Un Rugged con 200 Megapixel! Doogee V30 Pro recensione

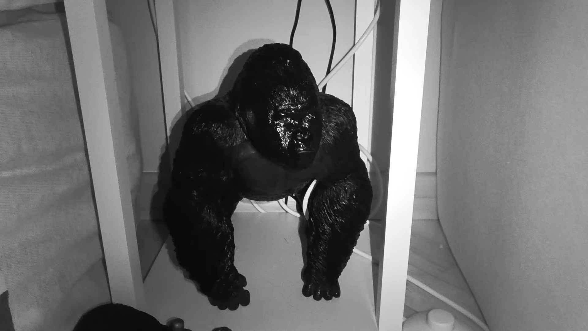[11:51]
Allora dai, vi faccio subito vedere cosa si intende per night vision.
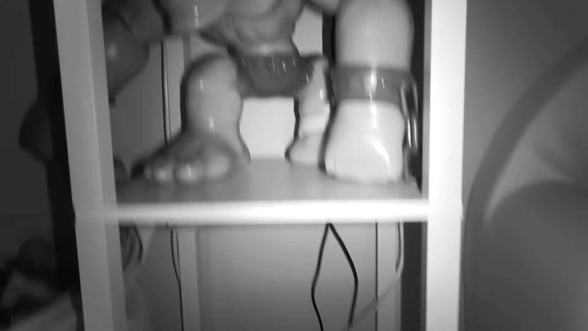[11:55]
Un video completamente girato al buio, non c'era sorgente di luce, guardate cosa si vede e le relative fotografie.
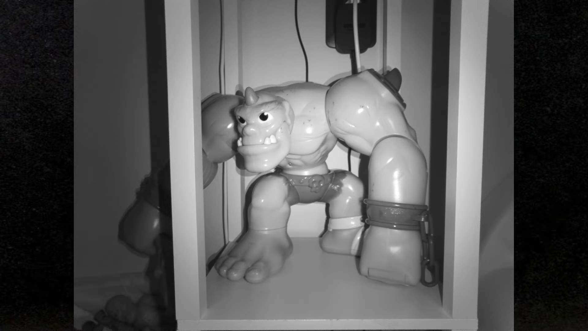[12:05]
E soprattutto, sempre parlando di night vision,